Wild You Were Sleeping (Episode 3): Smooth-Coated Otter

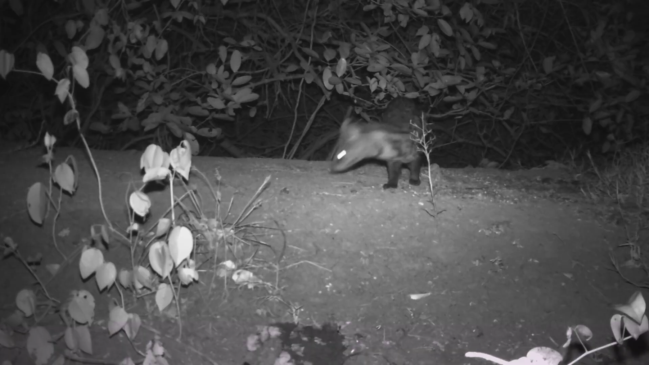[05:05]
So first off, we got a lot of species interactions, or rather species interactions in that space.
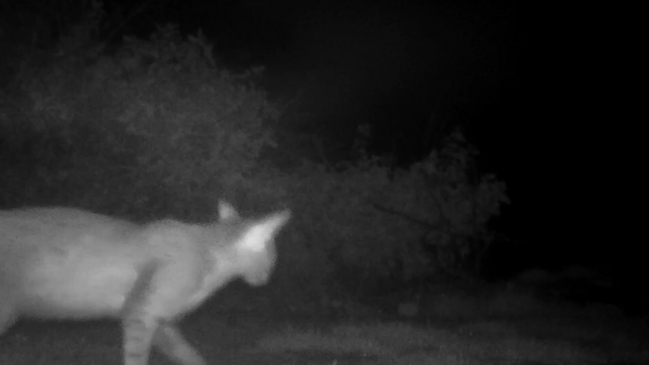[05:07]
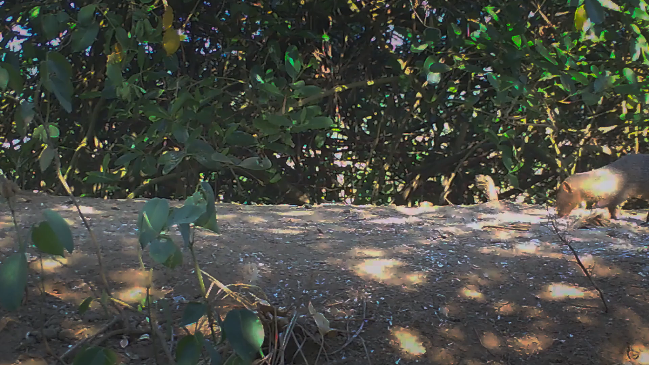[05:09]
There was mongooses using the same area.
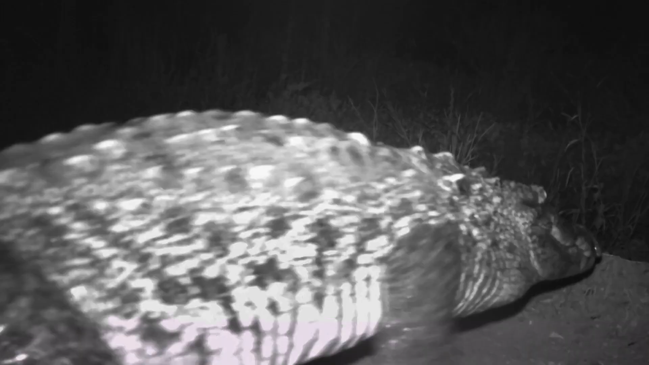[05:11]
There was crocodiles using the same pathways right in front of the den to come up and down from the river onto land.
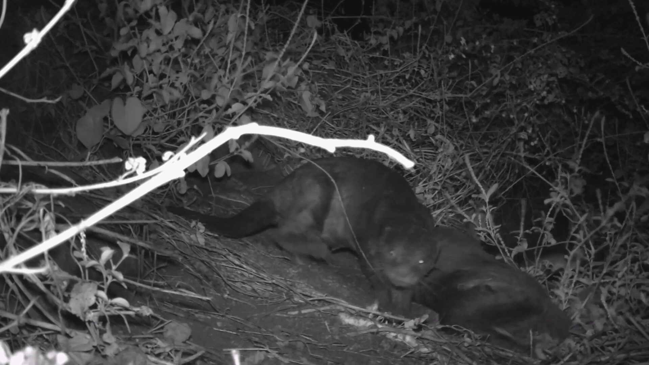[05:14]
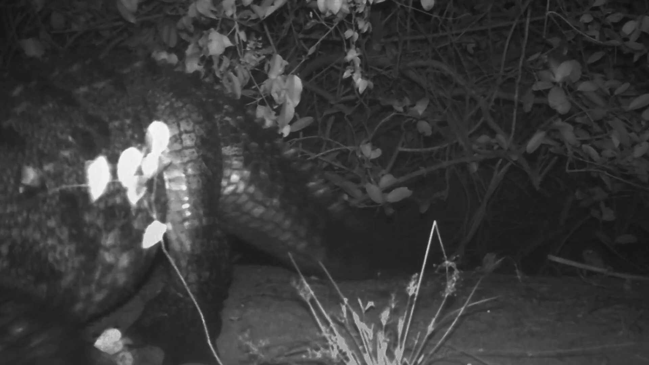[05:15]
The camera traps also caught something disturbing.